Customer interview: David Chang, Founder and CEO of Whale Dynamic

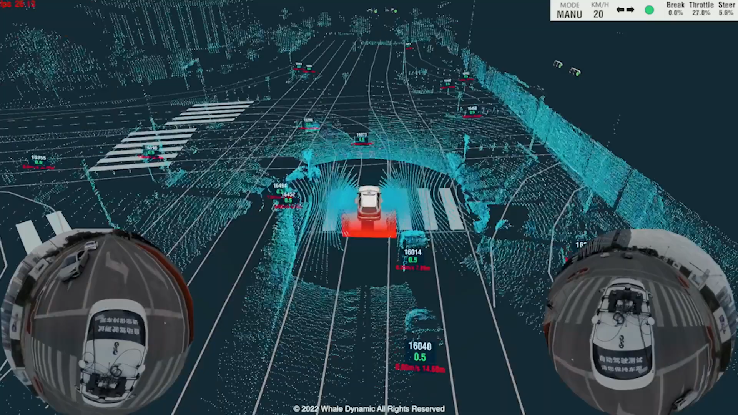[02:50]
we fuse Ruby Plus and RoboSense
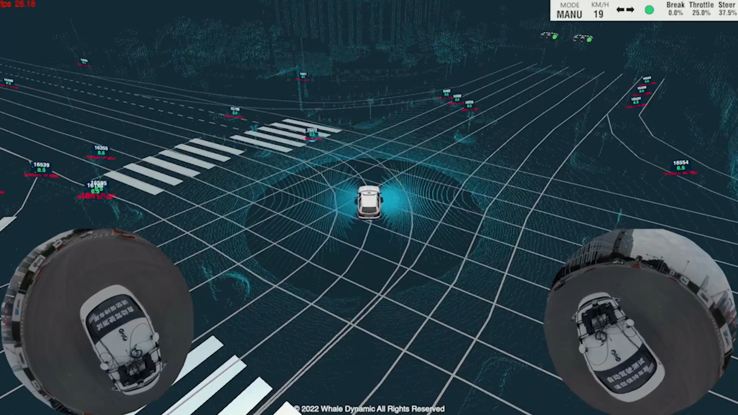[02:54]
ambient detection LiDAR all together and give